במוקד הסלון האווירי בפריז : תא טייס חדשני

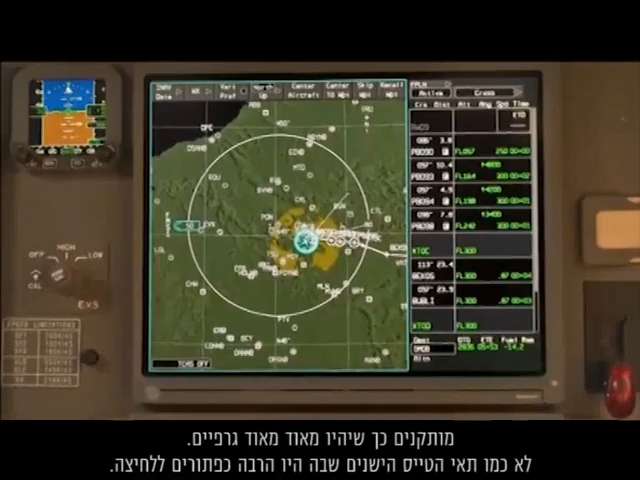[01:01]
So not like the older cockpits where you had a lot of button pushes, there's a lot more now like you use on your mobile phones and also for your tablets.